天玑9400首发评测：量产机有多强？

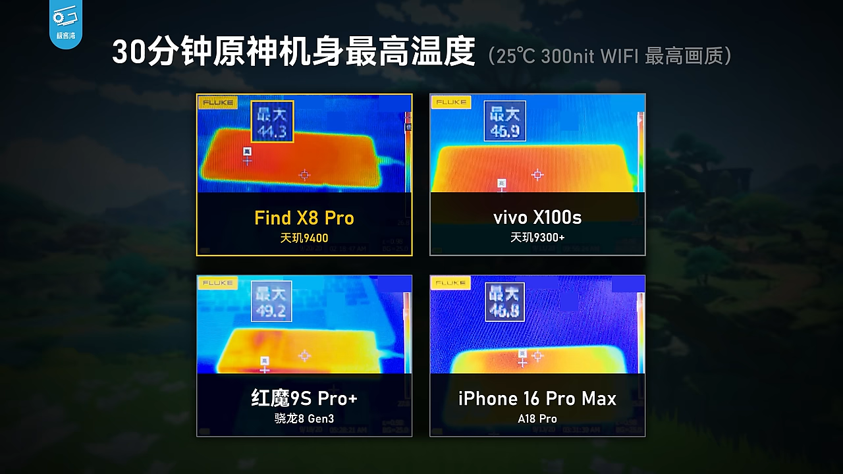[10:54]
3度这个发热控制真的只能用离谱来形容了我觉得Find X8 Pro是真正第一台轻松征服原神5